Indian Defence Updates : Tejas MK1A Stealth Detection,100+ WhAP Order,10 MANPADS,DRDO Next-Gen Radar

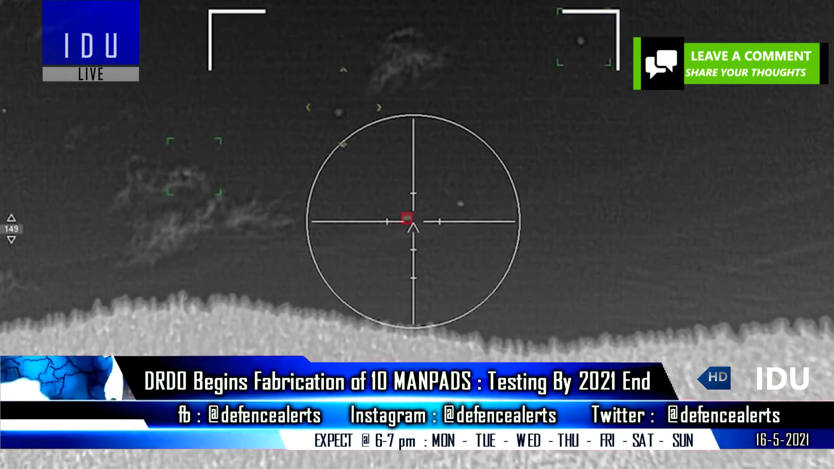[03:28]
in both day and night conditions at a range of six kilometers there are two contenders
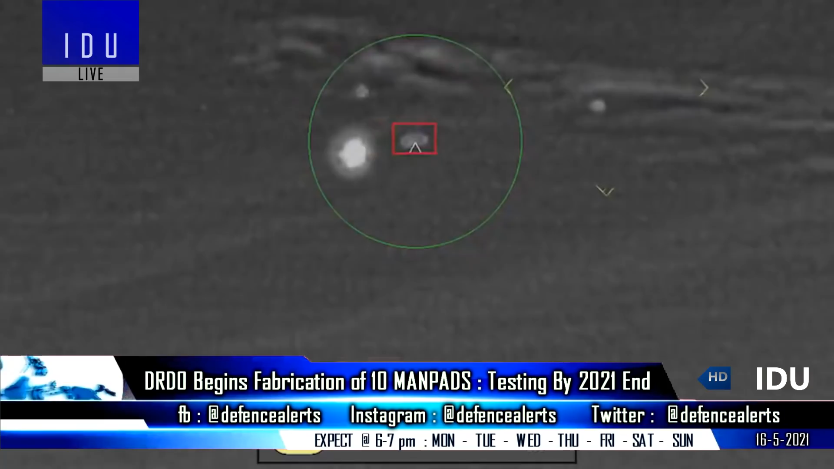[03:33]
for indigenous man pad program the first is DRDO with dual band infrared homing
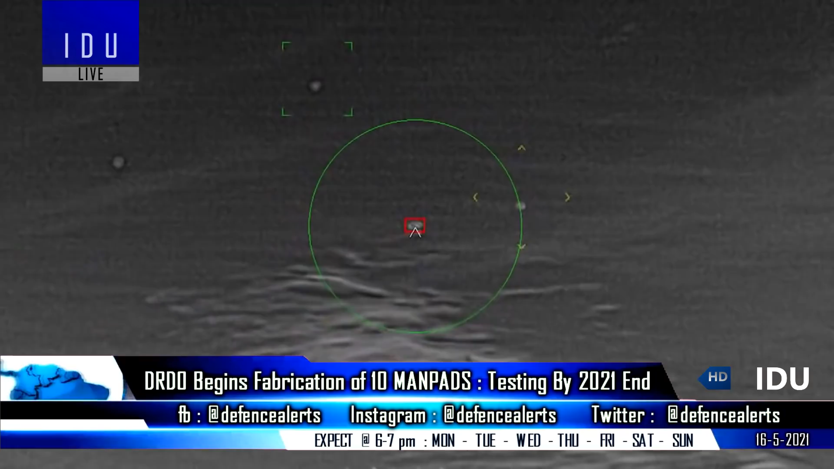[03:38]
seeker from vm technologies which has already established an advanced seeker